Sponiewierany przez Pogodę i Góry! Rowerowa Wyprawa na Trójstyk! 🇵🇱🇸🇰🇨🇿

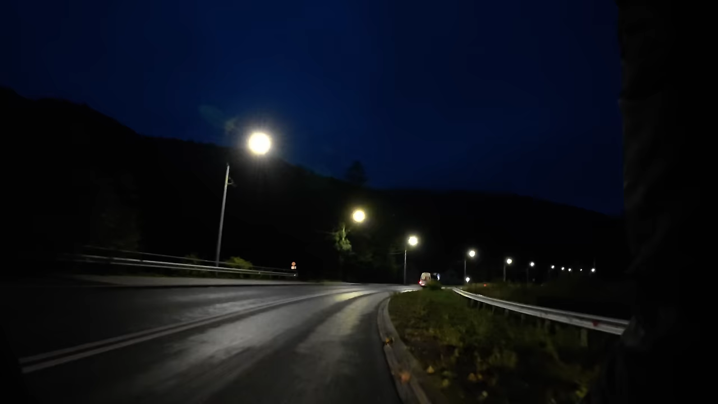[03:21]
Myślę, że z pięknego wschodu słońca raczej nic nie będzie, bo widzę na razie dużą mgłę, ale zobaczymy. Widzę, że szosą muszę jechać bardzo turystycznie.